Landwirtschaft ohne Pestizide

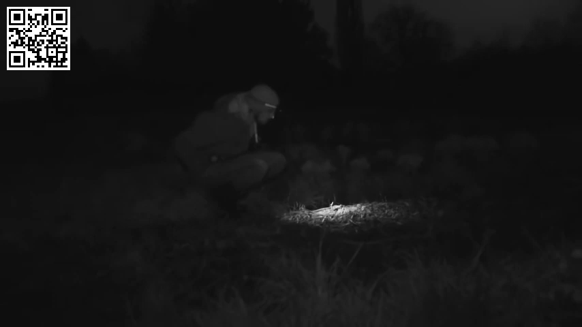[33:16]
Ein alter Bekannter, den niemand wirklich kennt. Ein Regenwurm.
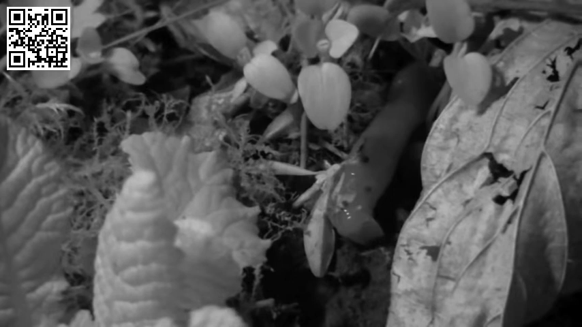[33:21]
Mit dem Maul am Vorderende packen sie Blätterstückchen, ziehen sie rein, fressen sie. Um das zu dokumentieren, muss es dunkel sein. Wir filmen hier mit Infrarot. Bis zu 250 Regenwürmer leben pro Quadratmeter in so einem Boden,